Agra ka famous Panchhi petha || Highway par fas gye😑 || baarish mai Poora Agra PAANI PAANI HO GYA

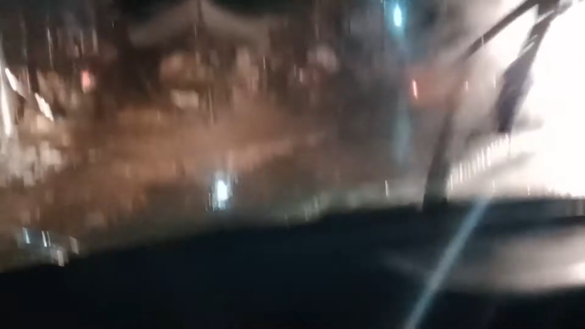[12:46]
वापस ही लेना पड़ेगा यहाँ से।
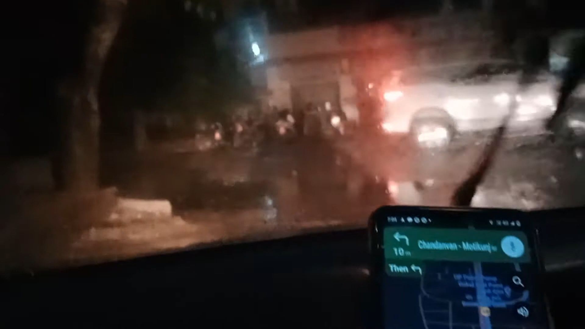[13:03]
हाईवे इधर गया हम जिस रास्ते पे, वो इधर आ रहा है, अब वापस हमें उसी रास्ते पे जाना पड़ेगा।
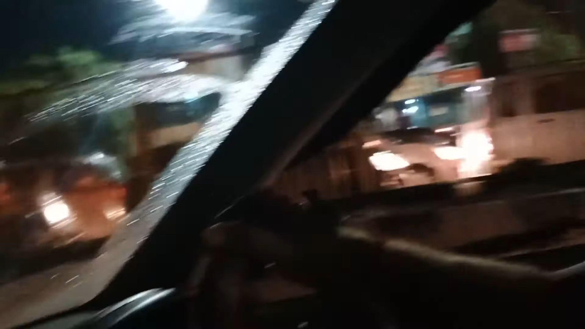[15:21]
पुलिस बहुत सारे था, जैसे घुस रहे थे हम लोग।